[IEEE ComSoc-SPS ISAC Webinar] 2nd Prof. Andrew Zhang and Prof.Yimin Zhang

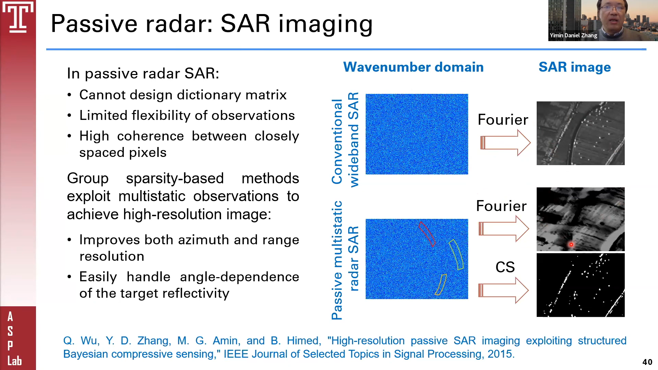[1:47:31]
you would get a really poor resolution and also high side lobes. So what we're trying to do is to utilize the sparsity in the scene, and then we can use the sparsity and the group sparsity based method to reconstruct the image. So we can just show one example here. We use the 3 dB digital video broadcast signals and the three transmitters here. And we have a receiver here that flies for a five degree sector. And so because of the low resolution and the bandwidth of the signal is 7.8 megahertz.
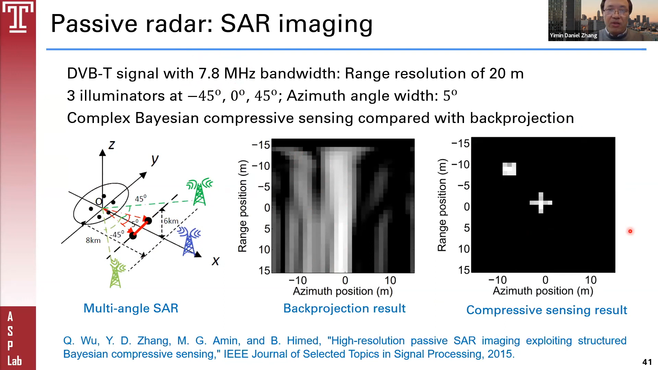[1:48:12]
So we see that, you know, if we use the back projection, the resolution is really poor, whereas by using the compress sensing, we can get a very high resolution images. We also use the passive radar to perform target tracking by using Doppler only observations because you know,